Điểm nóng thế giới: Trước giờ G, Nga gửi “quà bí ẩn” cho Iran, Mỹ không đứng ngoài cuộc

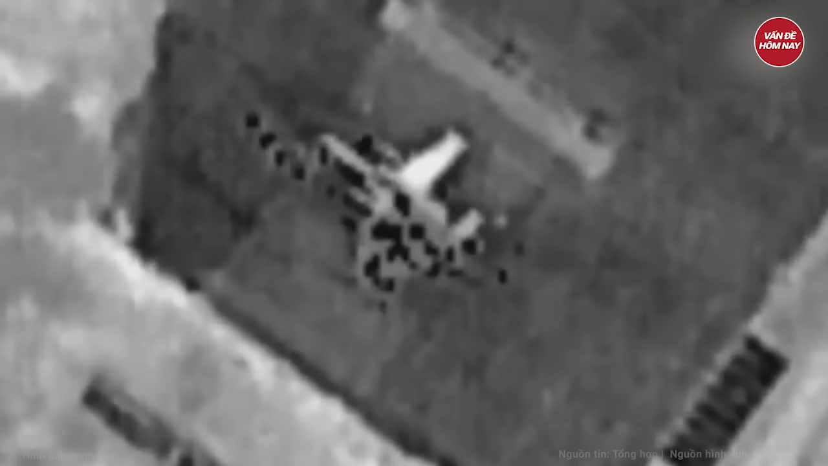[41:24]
đối mặt với chỉ trích bởi các chiến
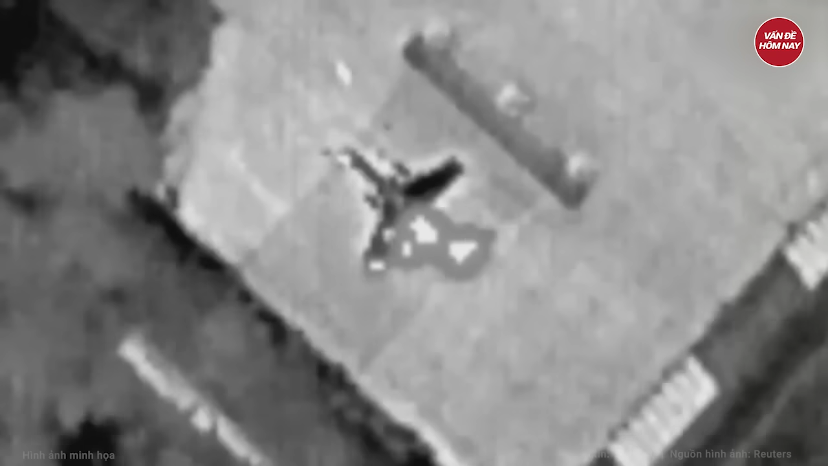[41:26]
đấu cơ của họ dường như được đỗ ngoài trời mà không có sự bảo vệ phù hợp.
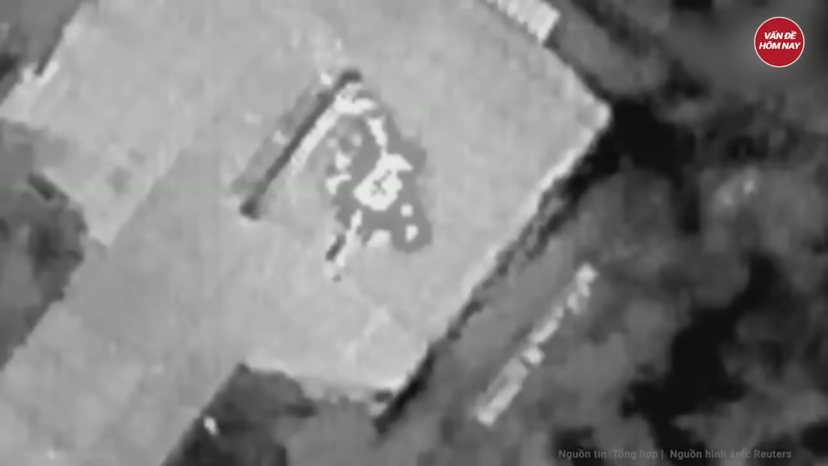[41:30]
Tổ chức nghiên cứu Defense Express cho hay khi Ukraine chờ đợi tiêm kích F-16 câu hỏi về việc đảm bảo sự an toàn cho chúng trên mặt đất vẫn là một vấn đề.